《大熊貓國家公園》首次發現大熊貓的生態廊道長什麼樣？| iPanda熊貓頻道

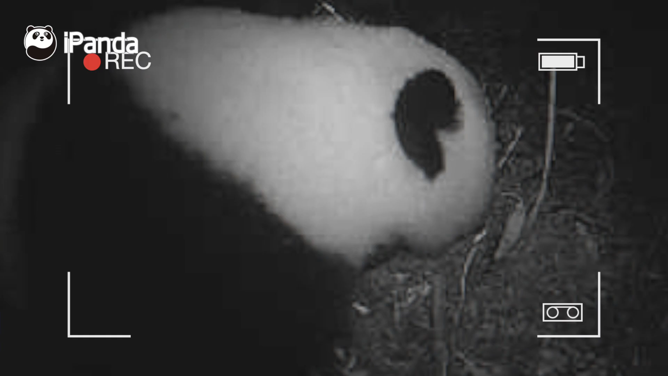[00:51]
这只熊猫似乎对相机很感兴趣不是凑近绣纹相机